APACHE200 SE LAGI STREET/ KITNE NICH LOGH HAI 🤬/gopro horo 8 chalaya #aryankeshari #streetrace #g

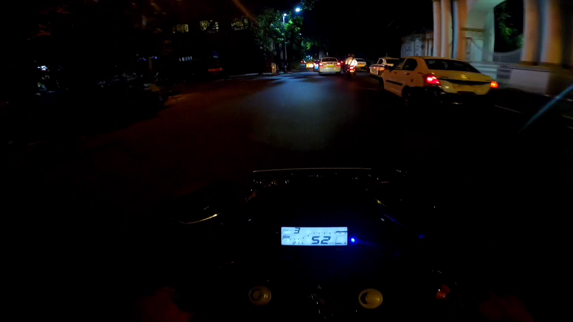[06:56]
सो गाइस अभी अपन जा रहे हैं 50 टू 60 के स्पीड के अप्रोक्स में,
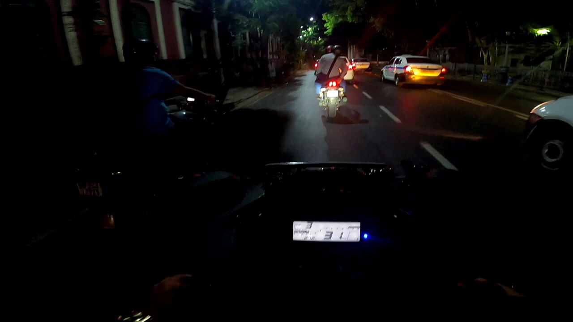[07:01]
बाकी ये आ चुका है राज अपने लेफ्ट में और सूरज अपने राइट में थोड़े से पीछे चल रहा है। रास्ता बहुत ज़्यादा वाइड है इसलिए अपने को मिरर ओपन करने का ज़रूरत नहीं है। क्या कर रहा भाई राज, फुल क्रेजीएस्ट नाइट आउट भाई।
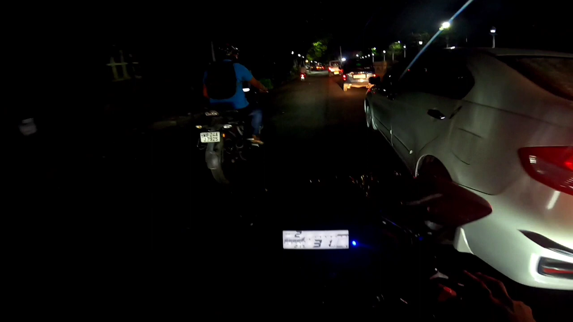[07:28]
तो आप लोगों को पता ही, जब मैं अपने ऑफिस टाइम में ट्रैवल करता हूँ 7 से 8 बजे के बीच में,
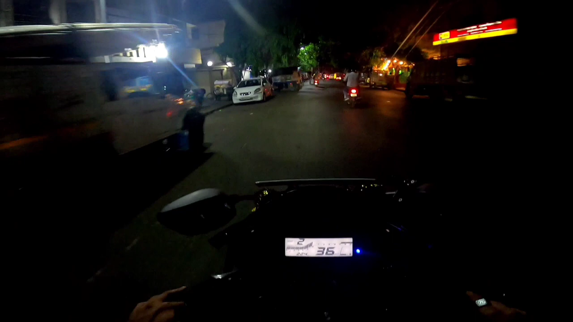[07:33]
तब स्टैंड रोड बहुत ज़्यादा जाम रहता है, बट अभी 9 बजने वाले हैं तो इसीलिए स्टैंड रोड अभी खाली हम लोगों को मिलेगा थोड़ा बहुत। तो भाई साहब आप लोग ट्रैफिक देख सकते हो, और ये ट्रैफिक में मैं रोज़ आना जाना करता हूँ।
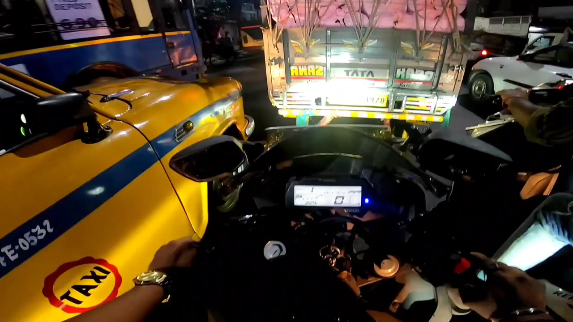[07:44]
अभी 9 बज रहे लेकिन अभी भी ट्रैफिक प्रॉपरली क्लियर नहीं है।